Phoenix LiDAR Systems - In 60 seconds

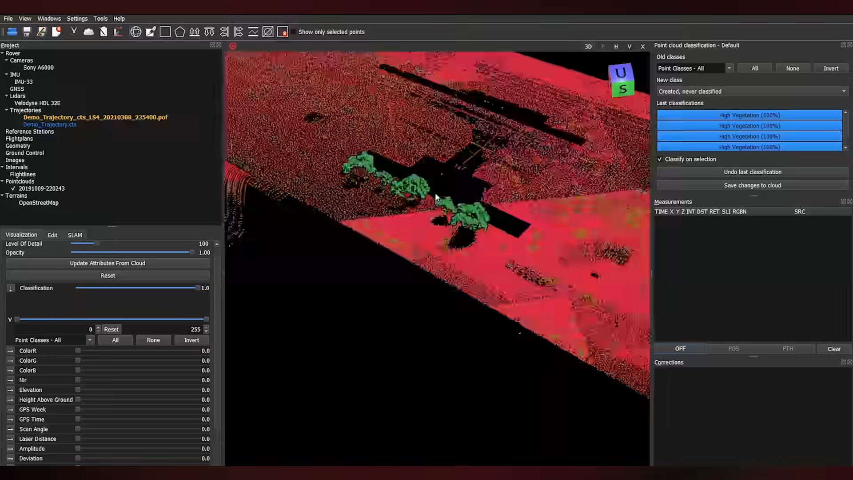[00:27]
We offer desktop and cloud-based solutions.
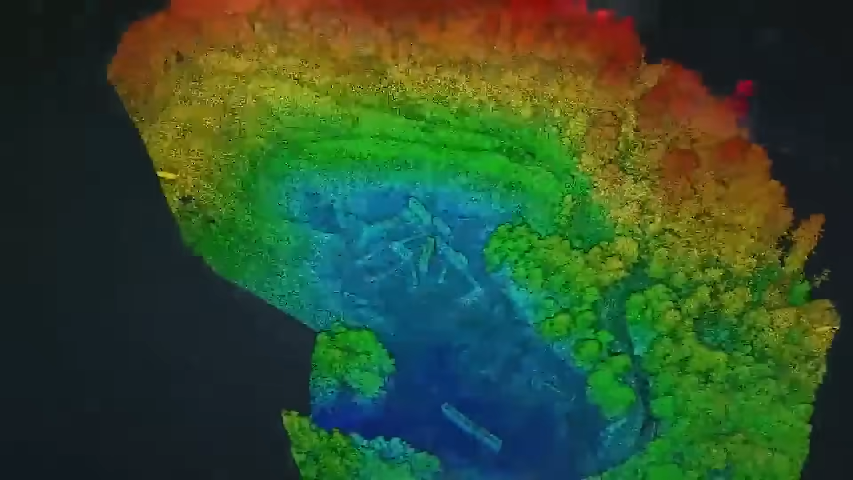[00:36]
We automate LiDAR and image processing.
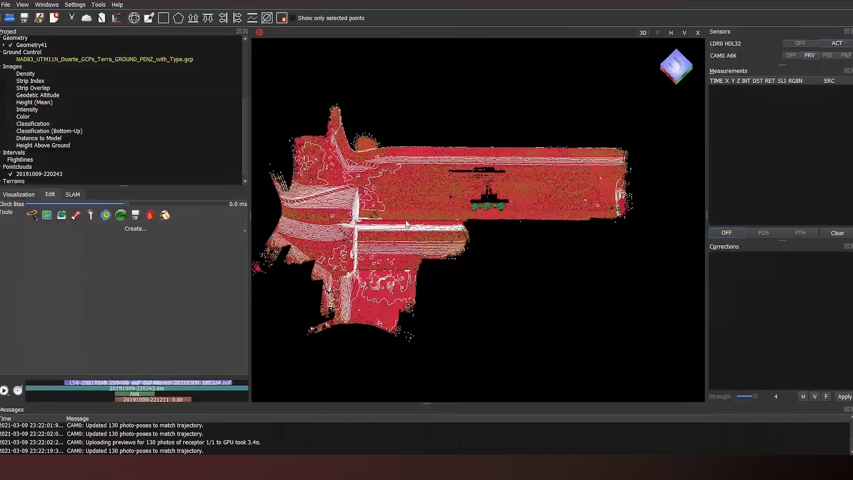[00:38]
We automate paid data product deliverables.
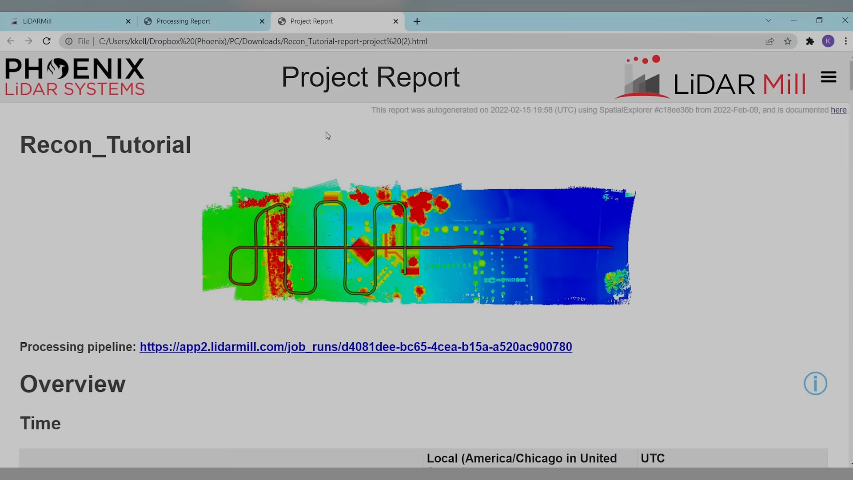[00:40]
We automate QA and QC reporting.